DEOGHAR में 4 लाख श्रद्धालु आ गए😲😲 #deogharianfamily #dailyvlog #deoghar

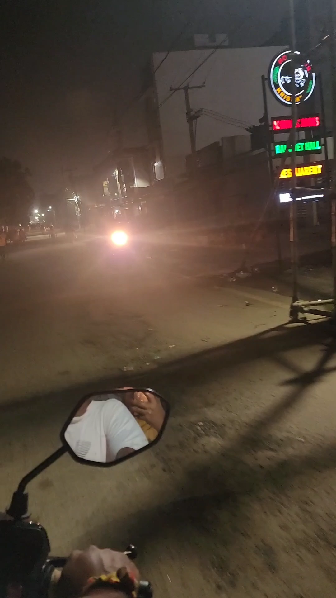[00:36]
यहाँ बाबा बैद्यनाथ में पूजा हो गया है लेकिन की गाड़ी यहाँ पे आवागमन रोक दिया गया है कल के भीड़ के लिए, इसीलिए कोई टूट ज़्यादा नहीं चल रहा है।
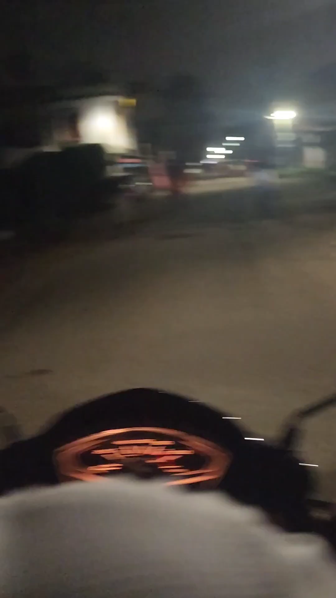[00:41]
सब जगह बैरिकेडिंग कर दिया, सब कोई गाड़ी के इंतजार में है, कोई कोई टोटो वाला दिमाग लगा के घुस जाता है।
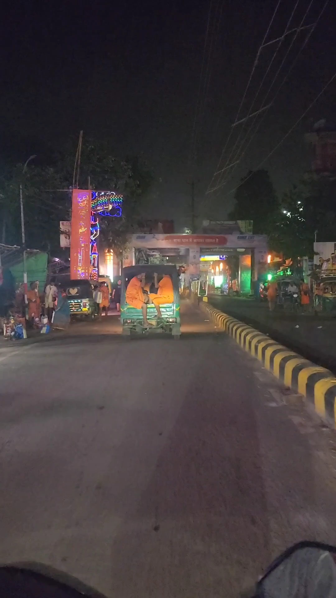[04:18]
जल चढ़ गया है सबको, जैसी हम लोग आगे से घुमा लेंगे पूरा मित्रा, सब जगह पूरा एकदम भयंकर भीड़ है बोलबम सबका।